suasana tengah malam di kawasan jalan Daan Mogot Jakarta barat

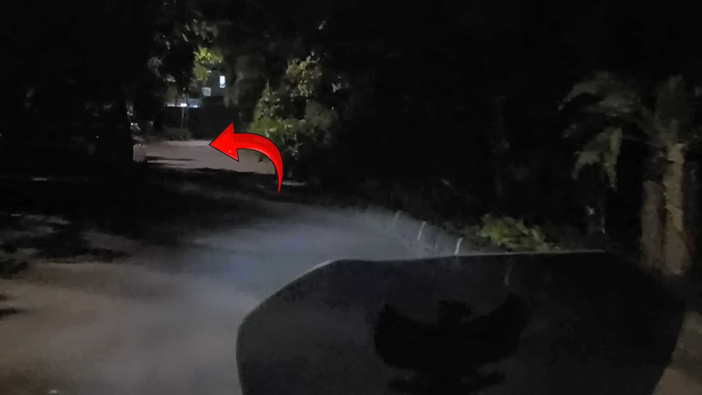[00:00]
nih sebelah kiri ya baju itu mbaknya. Nah, ini juga nih ada mbak sama mas-masnya yang naik motor.
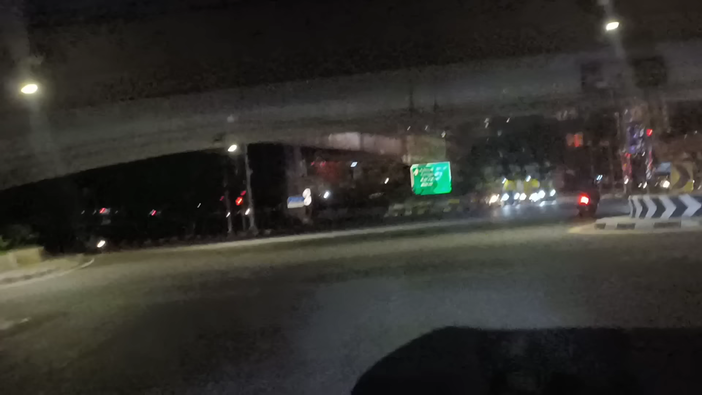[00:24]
Baiklah teman-teman, kali ini saya ada di kawasan Taman Anggrek ya, atau di perempatan Taman Anggrek.
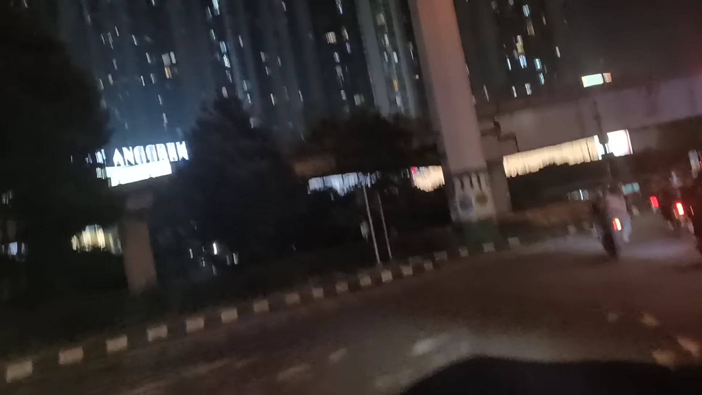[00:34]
Posisi saya dari arah Harmoni, dan tadi yang lurus masuk mengarah ke arah Tol Tangerang Merak,
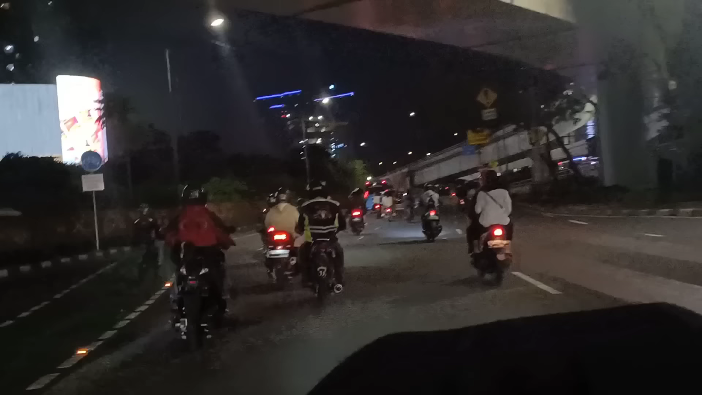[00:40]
dan ini saya belok kanan mengarah ke arah Citra Land ya teman-teman.
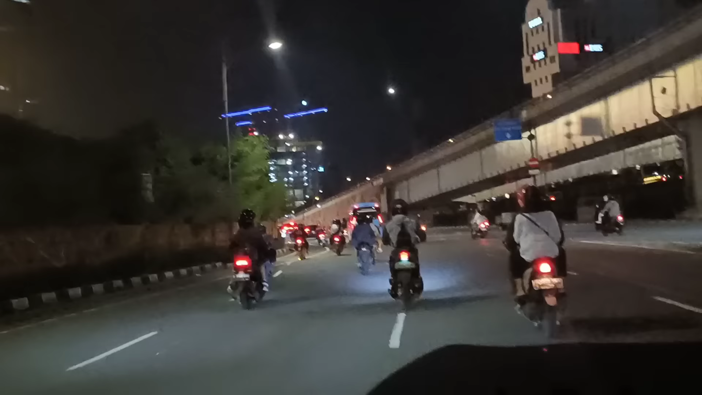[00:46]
Ini saya masuk di Jalan S Parman ya,
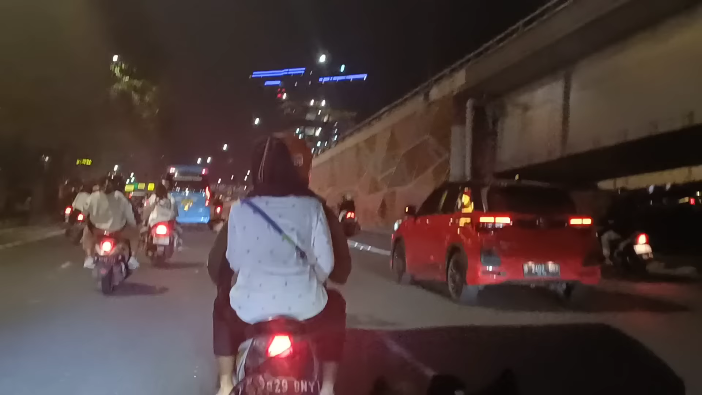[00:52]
menuju ke arah Citra Land.
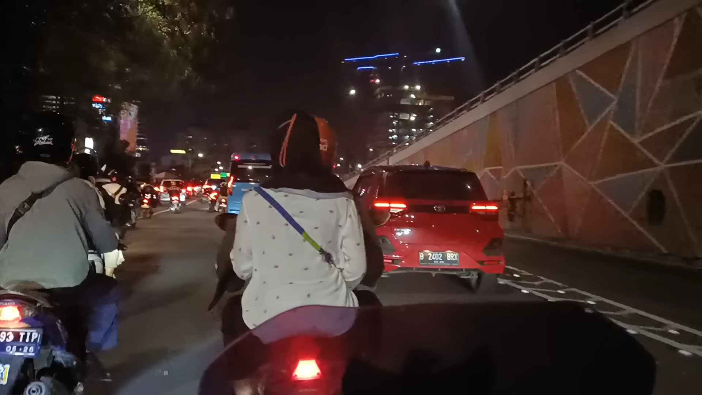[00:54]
Dan ini sebelah kiri saya Mall Taman Anggrek.
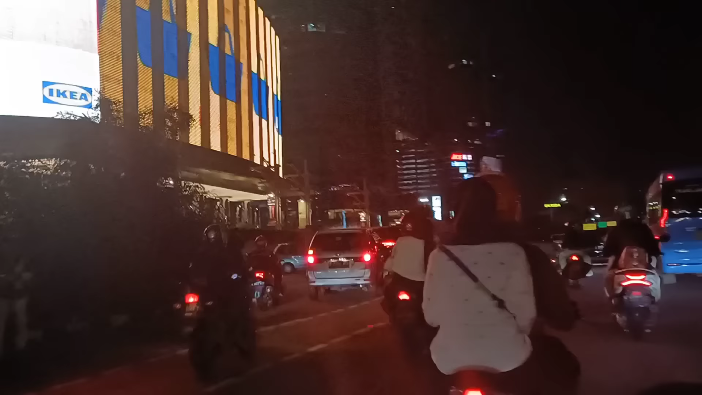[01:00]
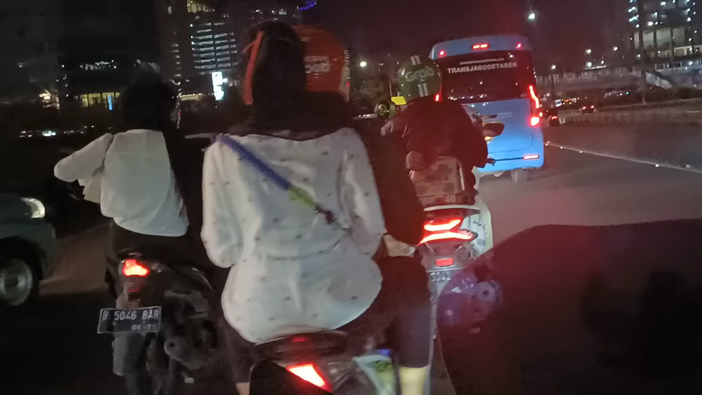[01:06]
Suasana malam masih terlihat cukup ramai ya.
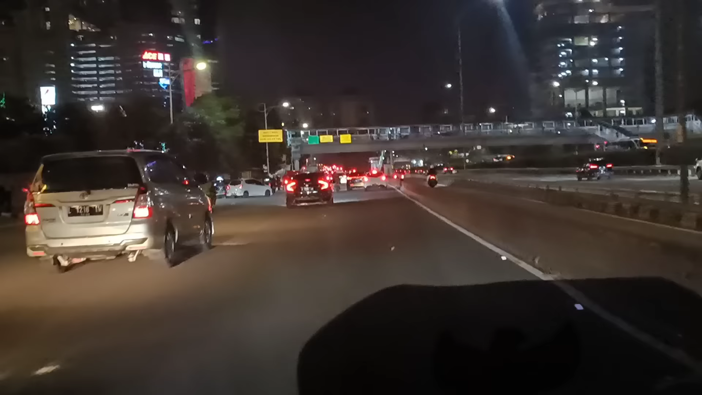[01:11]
Arus lalu lintasnya masih lumayan padat. Dan untuk sebelah paling kanan itu jalur tol teman-teman. Itu tol mengarah ke arah Pluit Bandara, mengarah ke arah pelabuhan, mengarah ke Tanjung Priok Ancol. Dan ini sebelah kiri masuk ke kawasan Central Park ya, Mall Central Park Tanjung Duren Podomoro City ya.
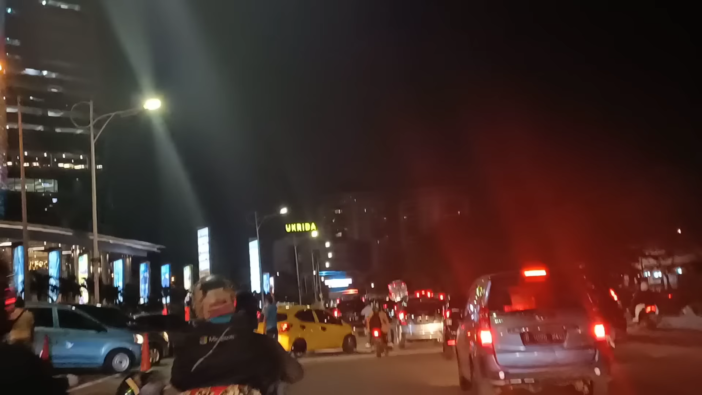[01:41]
Ini suasana di depan Podomoro City atau di depan Central Park masih terpantau lancar. Dan ini di depan ada pertigaan ke kiri mengarah ke arah Tanjung Duren,
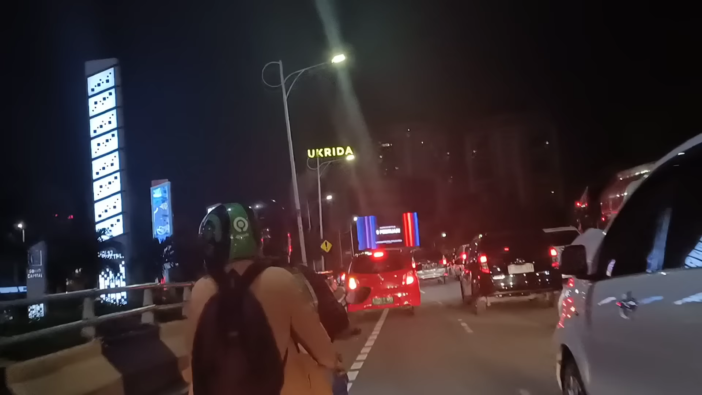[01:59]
bisa mengarah ke arah Kemanggisan,
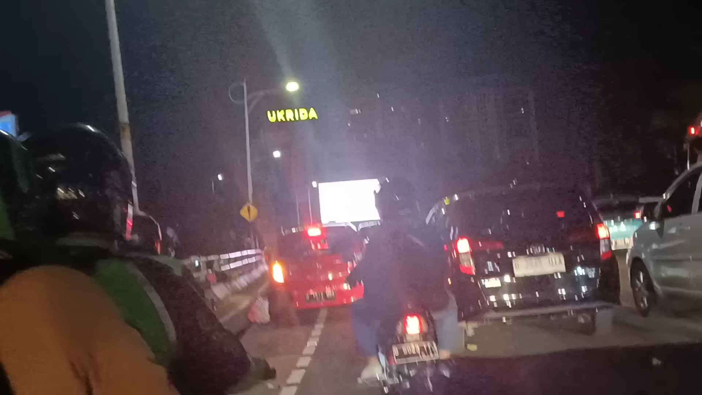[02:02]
bisa mengarah ke Grandville, bisa mengarah ke daerah Kedoya. Dan ini yang belok kiri teman-teman ya.
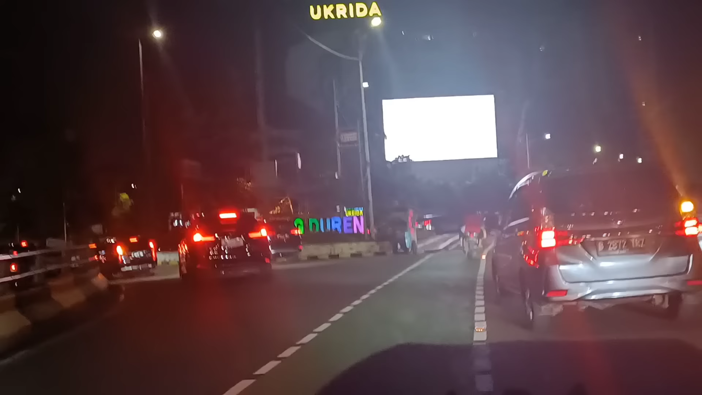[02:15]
Dan tujuan saya lurus mengarah ke arah Citra Land.
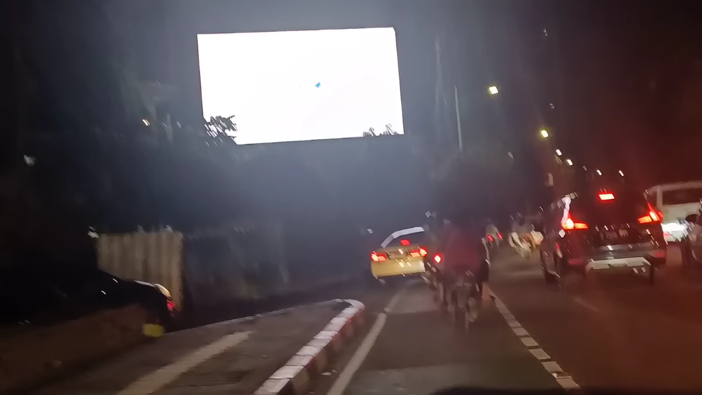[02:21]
Suasananya masih cukup padat teman-teman ya, ini yang pas keluaran dari arah Tanjung Duren ya,
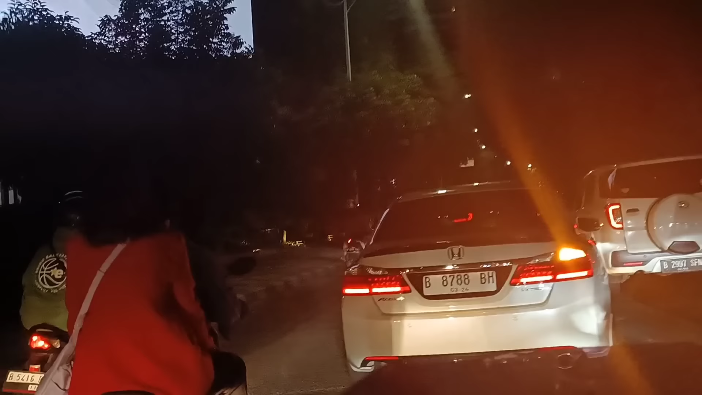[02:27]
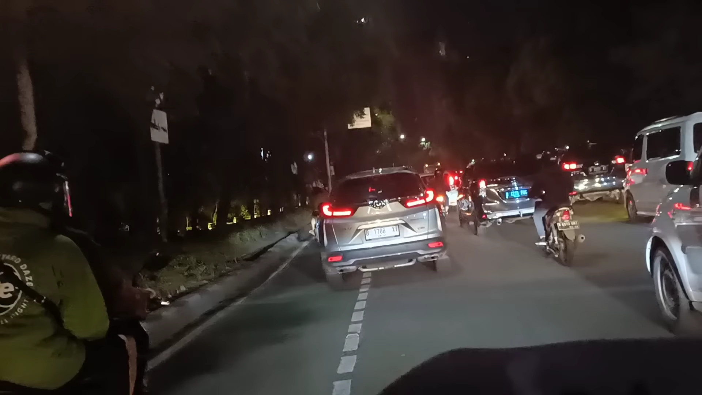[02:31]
arus lalu lintasnya masih sangat padat.
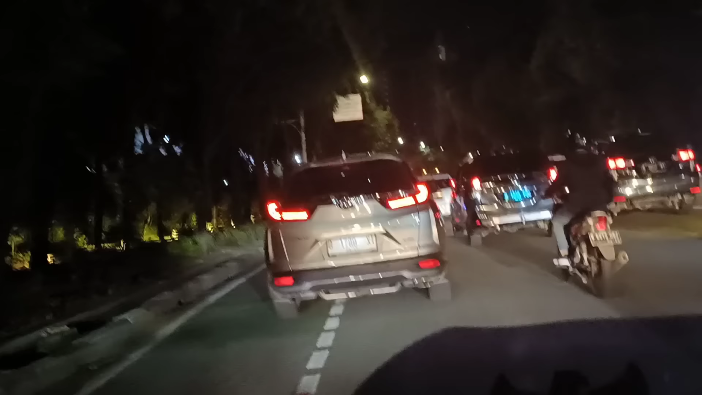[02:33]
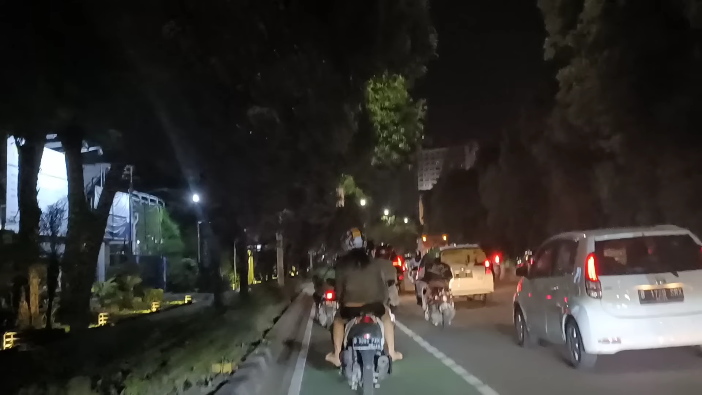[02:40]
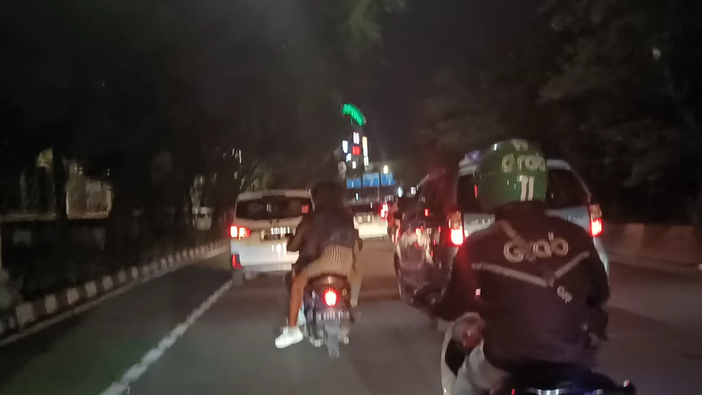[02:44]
Cenderung masih macet teman-teman ya jalurnya pada malam hari ini.
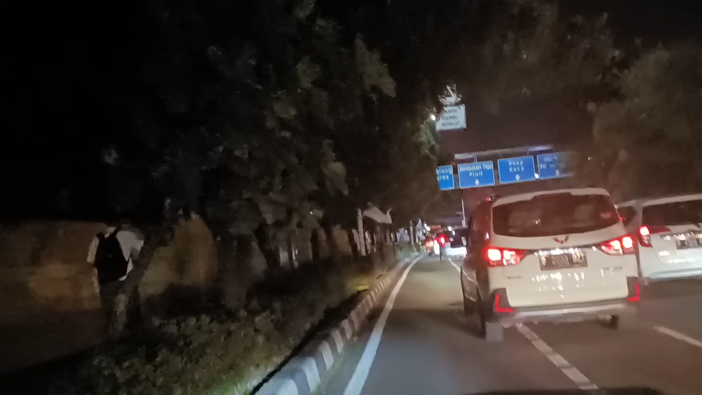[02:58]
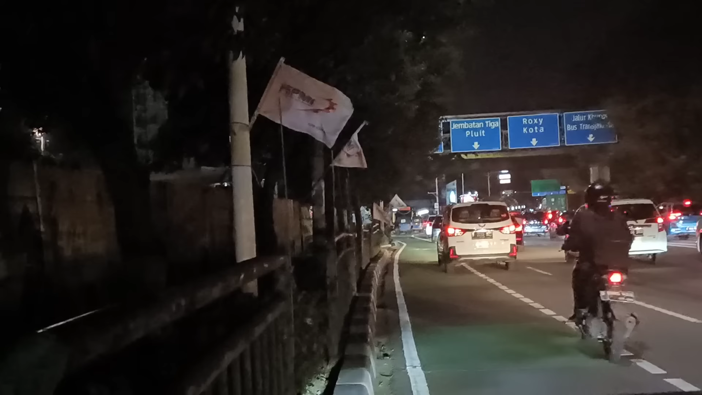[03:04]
Dan itu yang paling kanan mengarah ke arah kanan naik mengarah ke arah Pluit teman-teman ya. Jadi kalau yang mengarah ke Pluit menghindari lampu merah Citra Land,
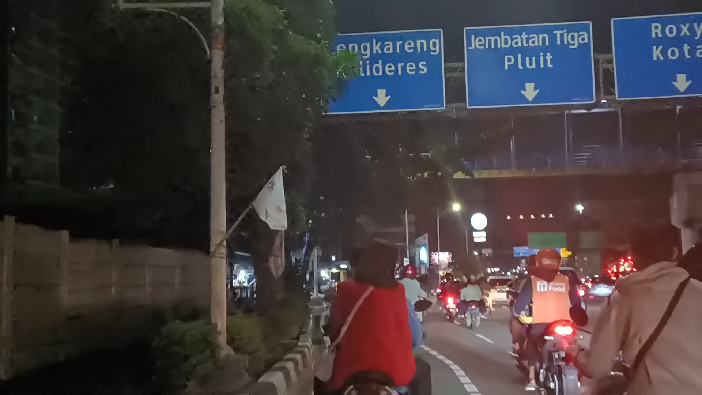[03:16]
ambil jalur paling kanan, tapi ya, posisinya pas lagi macet gitu.
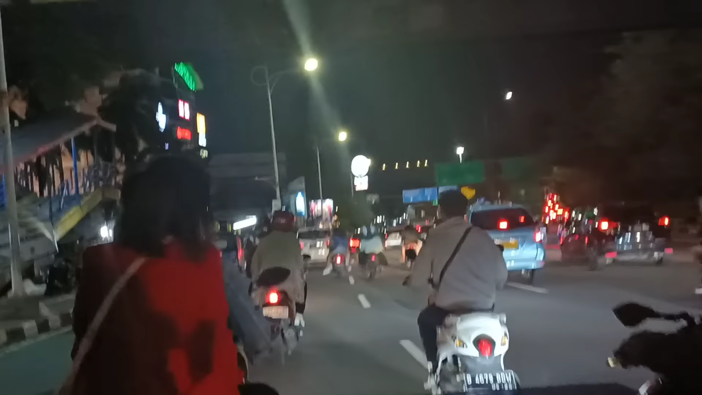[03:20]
Itu yang kanan naik itu mengarah ke arah Pluit, mengarah ke Muara Karang, mengarah ke Pik. Dan ini saya siap-siap ambil
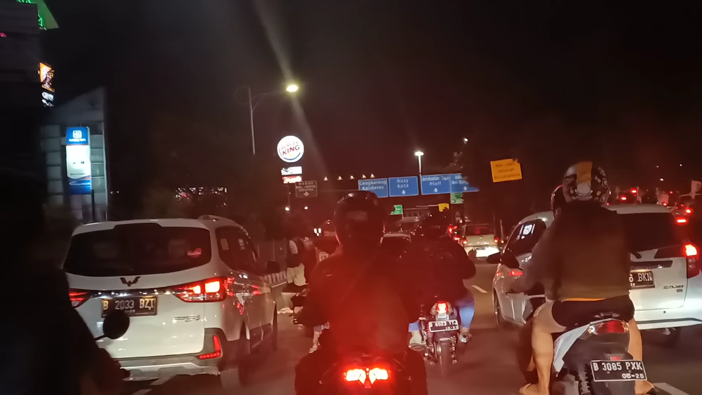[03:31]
kiri mengarah ke Jalan Daan Mogot. Dan untuk lampu merah ke kanan mengarah ke arah Grogol Harmoni Roxy,
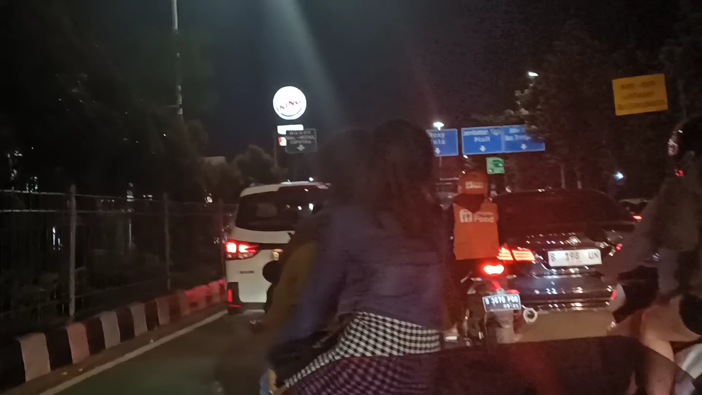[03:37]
lurus mengarah ke arah Pluit.
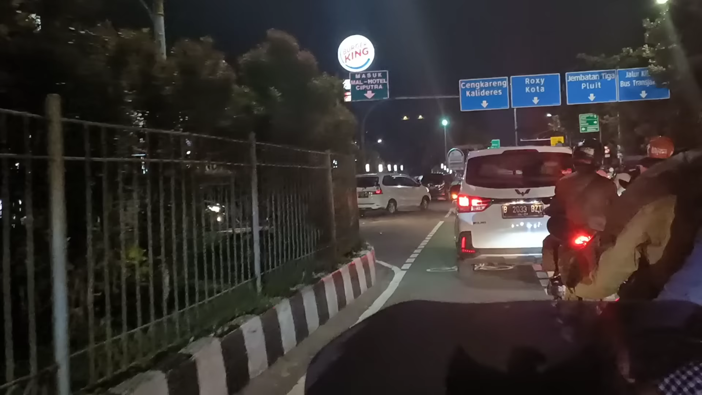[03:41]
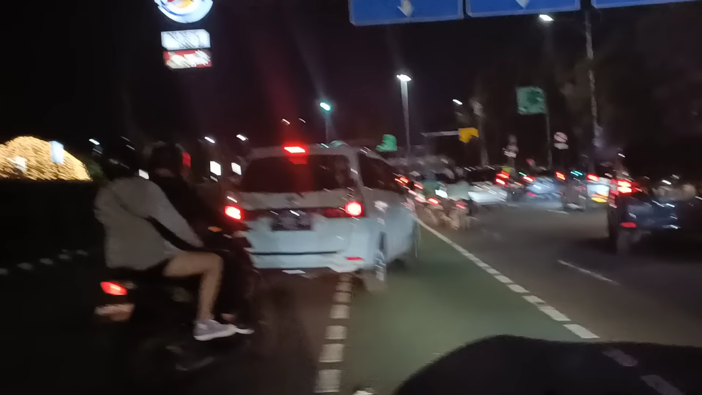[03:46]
Suasananya masih padat banget arus lalu lintasnya.